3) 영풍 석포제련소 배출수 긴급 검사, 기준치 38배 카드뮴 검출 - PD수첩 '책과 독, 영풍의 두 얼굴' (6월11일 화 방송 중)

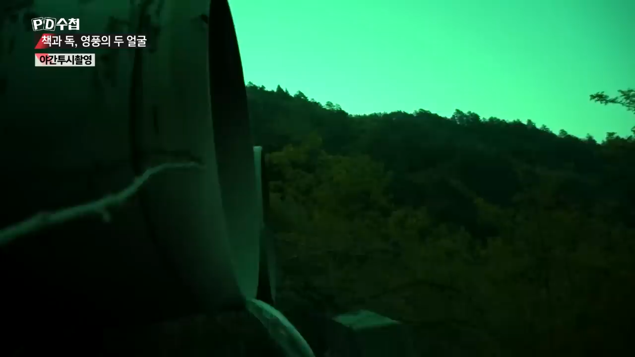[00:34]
재련소 뒤편 계곡에서 물이 나오는 것을 발견합니다.
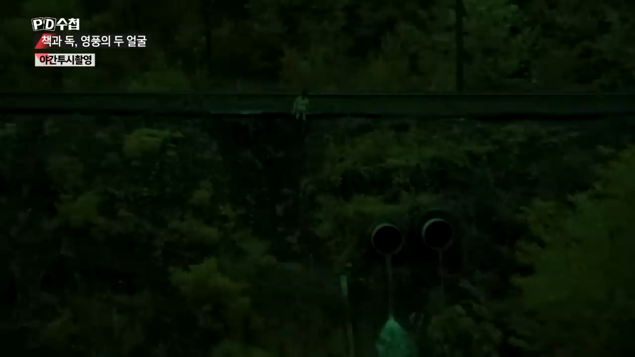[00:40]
재련소를 돌아 나오는 빗물 배출구입니다. 혹시 배출구를 통해 오염물질이 배출되는 것은 아닐까.
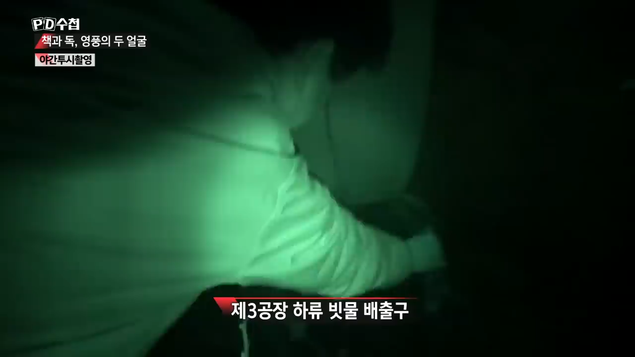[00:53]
가파른 비타를 내려가 배출구에 물을 받았습니다. 재련소 관계자들이 눈치채지 못하도록 야간 투시 카메라를 사용해 현장에 접근했습니다.